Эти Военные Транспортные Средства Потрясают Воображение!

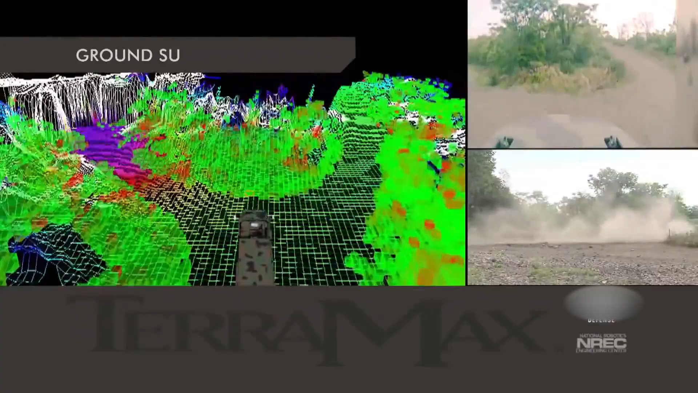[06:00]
радарами, GPS, камерами и бортовым компьютером, машины могут двигаться автономно по заданным маршрутам или следовать за ведущей машиной.
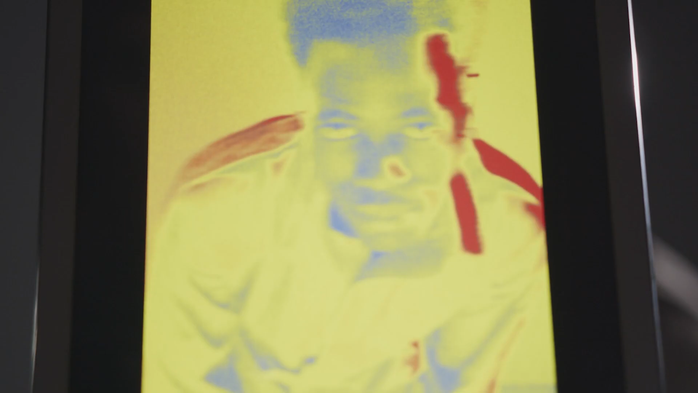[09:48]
Уже сейчас проходят испытания прототипы, которые при взгляде с тепловизора полностью сливаются с фоном. Это достигается за счет активного камуфляжа, покрытия,
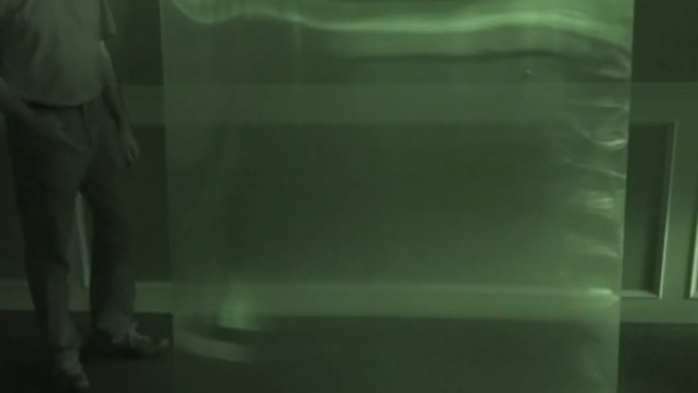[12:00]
В тестах разработчики показали, как человек исчезает с фона, и то же самое происходит с макетами техники. Пока Quantum Stealth используется в основном для индивидуальной маскировки, но ведутся эксперименты с покрытием целых машин.